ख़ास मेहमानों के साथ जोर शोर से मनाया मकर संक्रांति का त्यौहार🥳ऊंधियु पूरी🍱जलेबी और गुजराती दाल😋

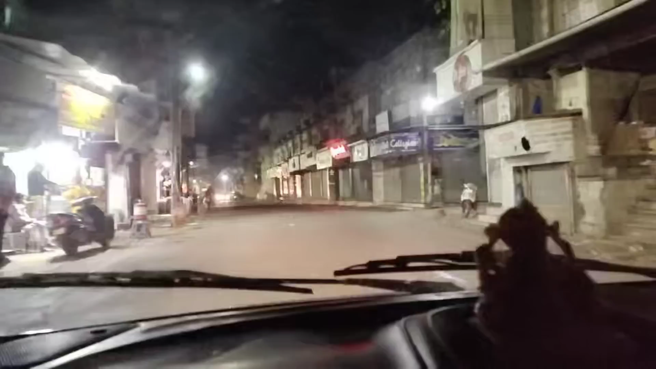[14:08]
तो बस इसके बाद हम लोग निकल चुके थे डिनर पे।
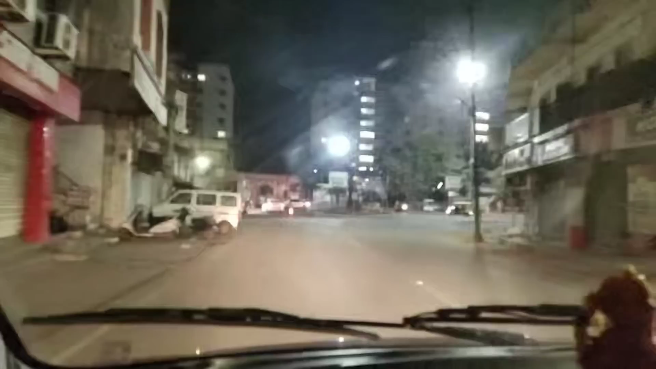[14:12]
लगभग हम निकले थे घर से 9 बजे के करीब, 9:15 के करीब, और हम लोग जा रहे हैं सरोवर काठियावाड़ी। यहाँ पे एक जगह पे काठियावाड़ी फूड बहुत अच्छा मिलता है, तो उस शाम हमने एंजॉय किया था रोटला,